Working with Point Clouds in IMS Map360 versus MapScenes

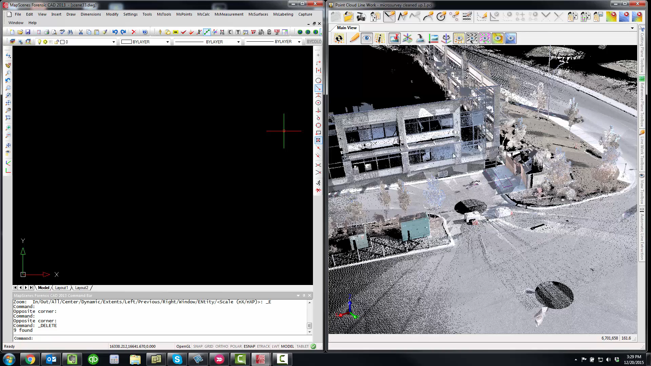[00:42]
You then would zoom into an area. So let's say we want to draw some line work, perhaps along this curb here.
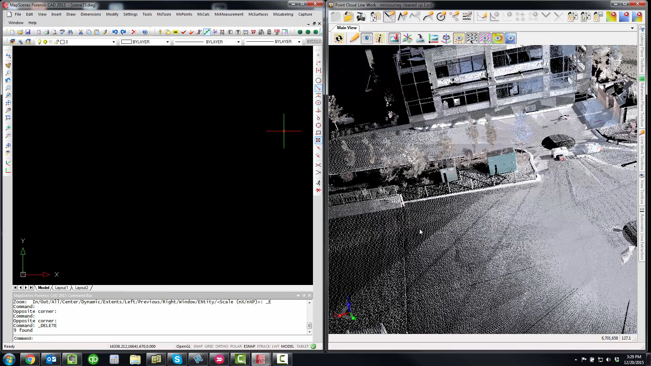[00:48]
And from time to time you would also have to hit the regen button to load more points. In this case there was no more to load. You would insert your pencil tool and then pick on point cloud points. And you'll see in your drawing area, there's the line work coming in. So you're always switching back and forth.
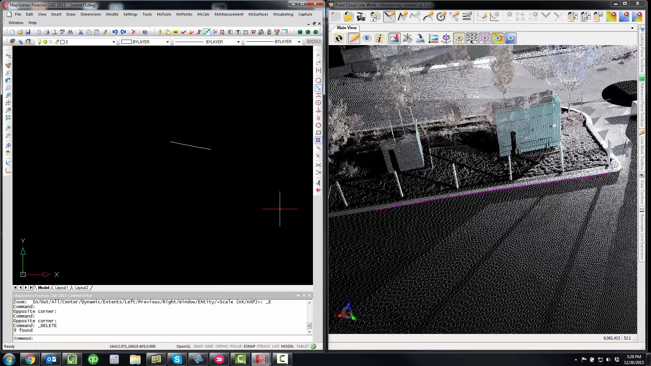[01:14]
If you wanted to cut out an area of the point cloud, we had some tools here, we called it a cutting cube. I've got a cutting cube that I've defined here.
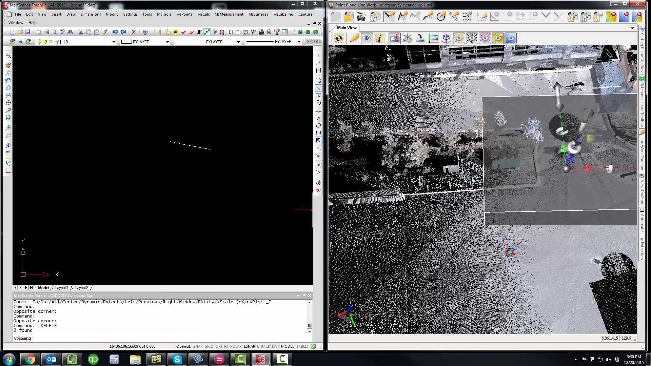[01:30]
And then to apply it, you would hit this little checkbox, which would hide the points. And you were sort of limited to the drawing tools that we had built in here, which is just a line, a polyline, arcs, circles, and points. And if you had to work with large point clouds,
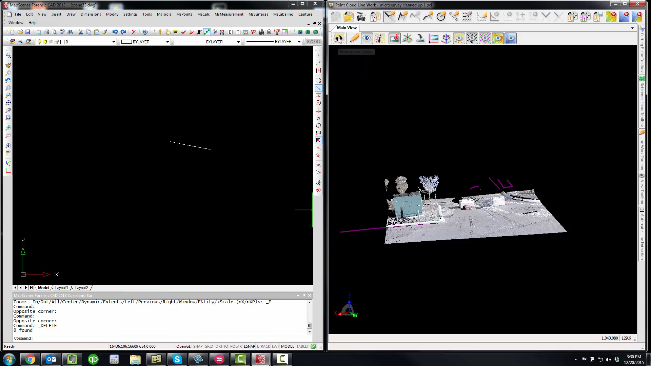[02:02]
you were always constantly having to hit the regen button to load those point clouds. So if I turn off our cutting
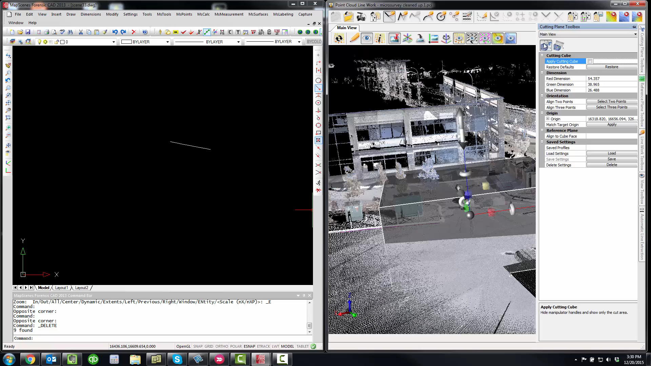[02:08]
cube here and zoom out, you're going to see sometimes you'd get these patchy areas.
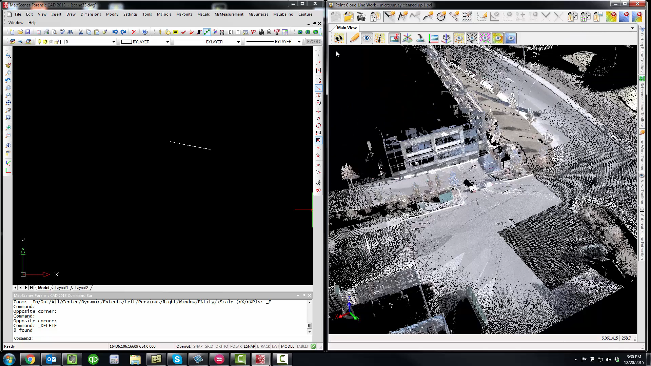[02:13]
And to load more points, you would have to hit the regen button.
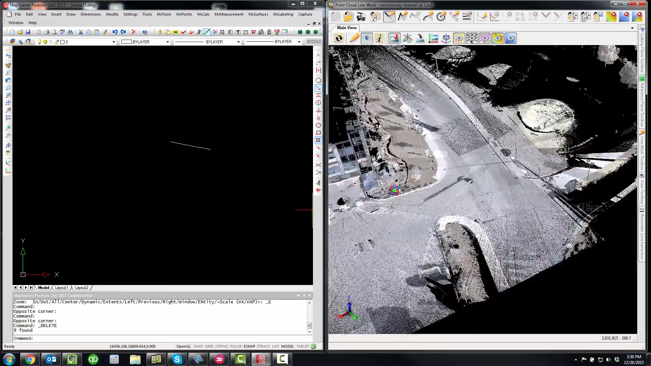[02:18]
So I've got a body here.
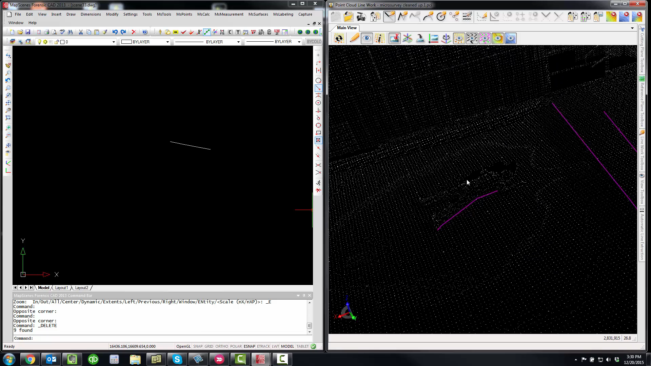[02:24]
I need to regen to see more points.
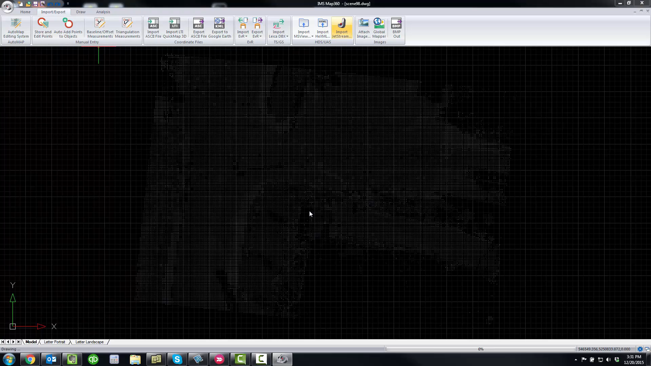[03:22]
So this point cloud here, I do have some of the points on the outside trimmed off.
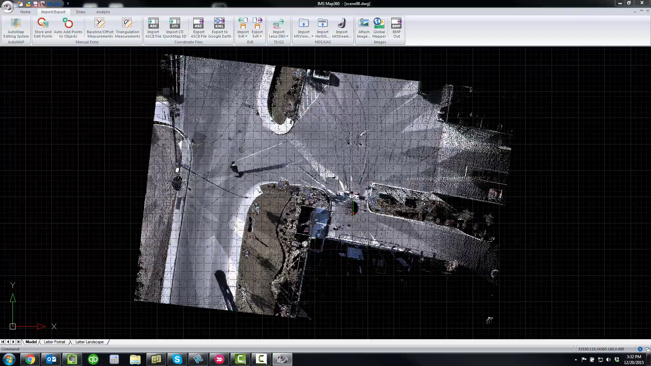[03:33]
But some of the immediate things you should note is as I pan around and zoom around in here,
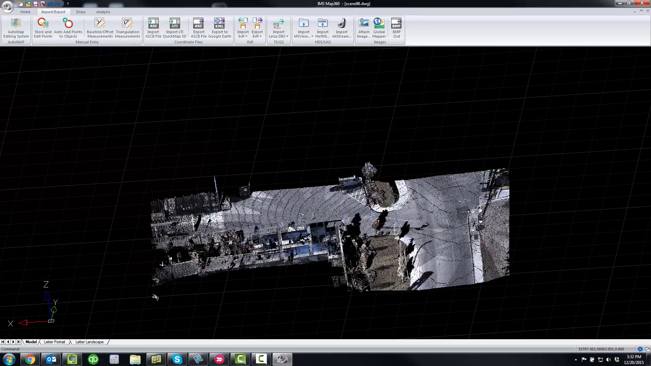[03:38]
there is no regenerations needed.
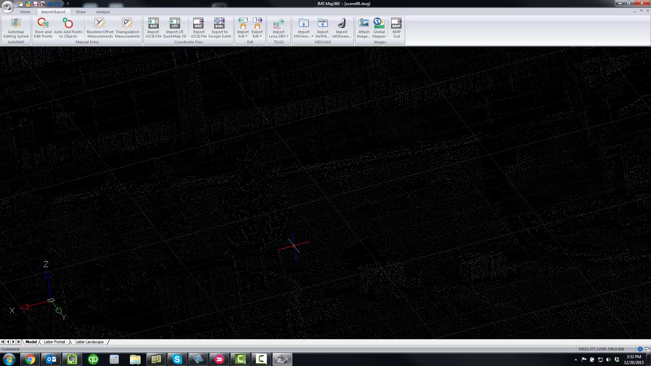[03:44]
As I zoom into any of the locations here,
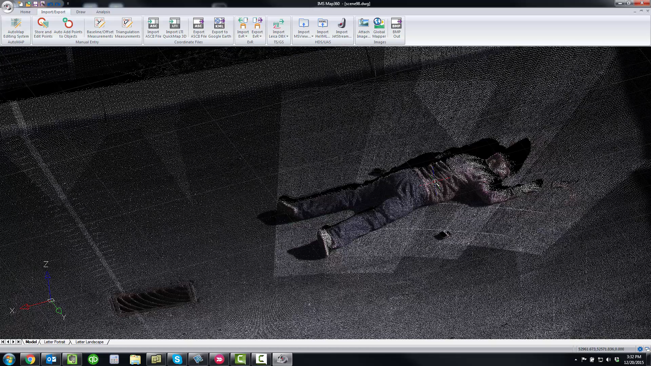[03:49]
it immediately loads all of the point cloud points based on my drawing screen.
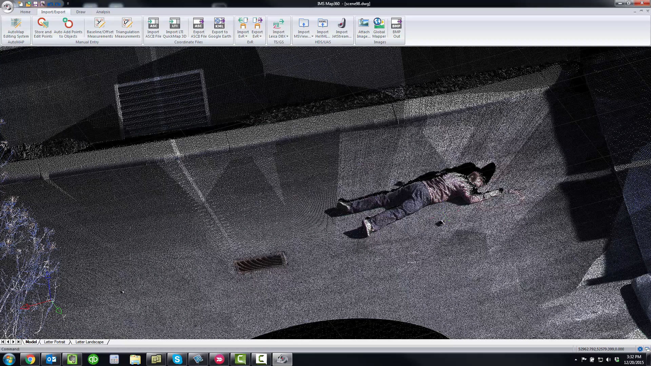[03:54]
The other thing to note, you're not working with your point cloud in a separate drawing window, which means that any of the draw tools that you use. So all of the built in CAD tools, and there are many because it is a true full engineering CAD engine that's powering IMS Map 360. You can snap to any of those point cloud points.
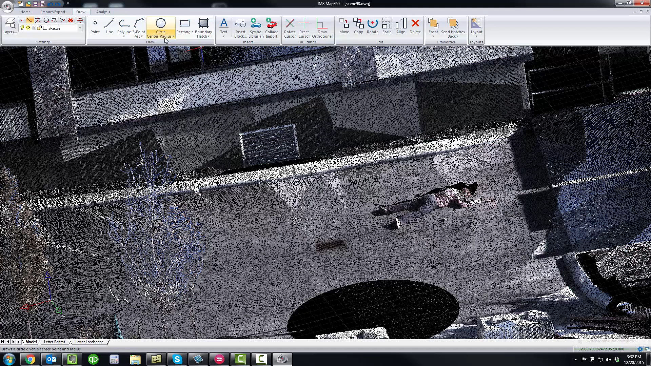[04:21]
You can dimension directly to the point cloud points. So everything is done inside of your drawing window, making it a lot more efficient and quick to work with point clouds.
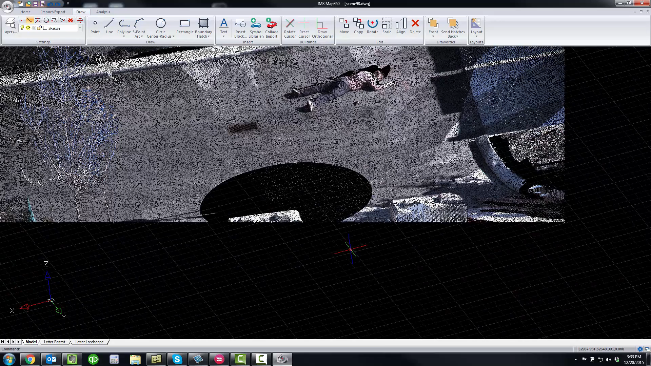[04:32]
If we try to do the same thing there,
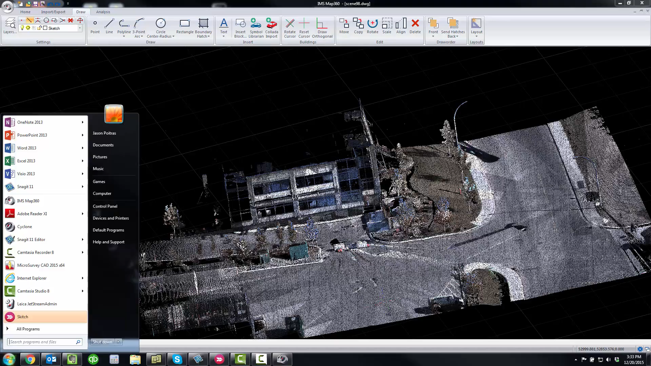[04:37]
where we had created a cutting cube, it's going to load our point cloud ribbon. So instead of using a cutting cube,
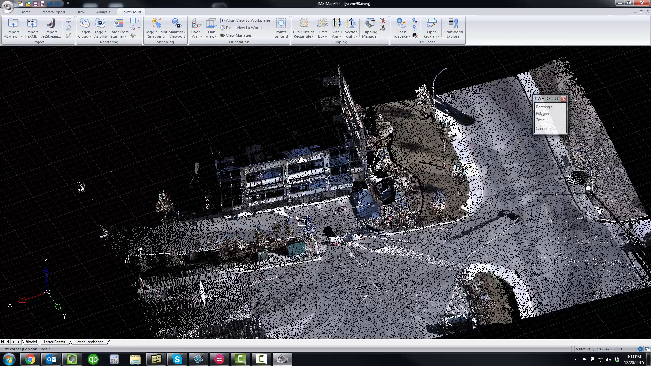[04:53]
you can just pick an area in your window here, and it will hide everything outside of it.